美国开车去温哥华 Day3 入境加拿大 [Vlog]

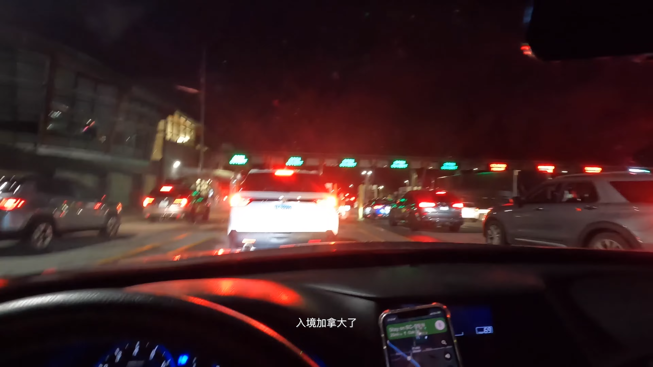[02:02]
现在到了美国和加拿大交界的地方在排队入关,出境美国,入境加拿大来的时候带上自己的核酸检查报告三天的有效,我们在CVS做的然后拿到结果之后在酒店打印了出来
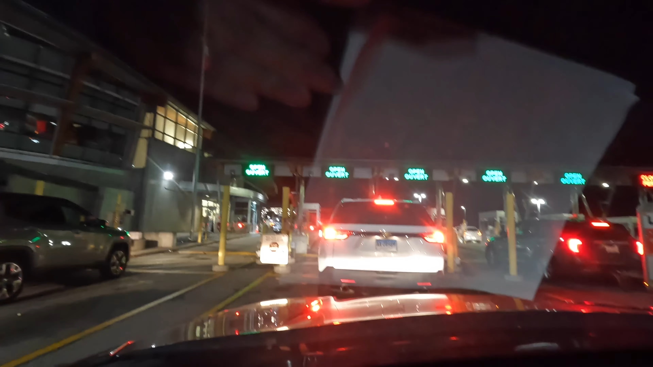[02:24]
马上要开车进入加拿大境内了兴奋兴奋排队喽好,一会儿再录宝贝你要出国了看看我的宝贝喊不到宝贝你在干嘛你说我在玩手呢是不是四个月的小孩你就要出国你第一次出国是不是